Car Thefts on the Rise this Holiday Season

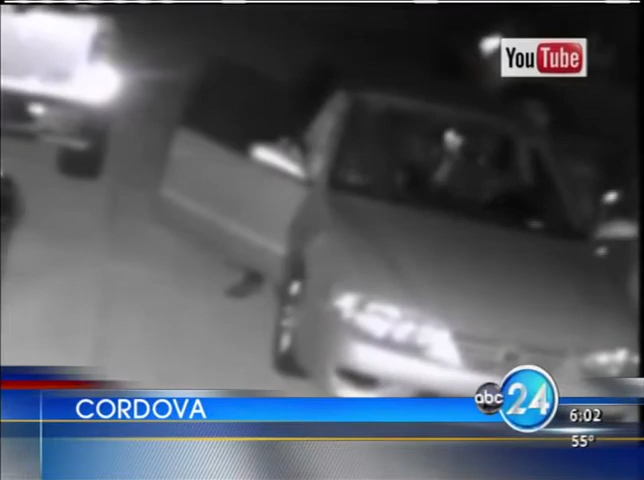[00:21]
That was a first of several car break-ins in the neighborhood.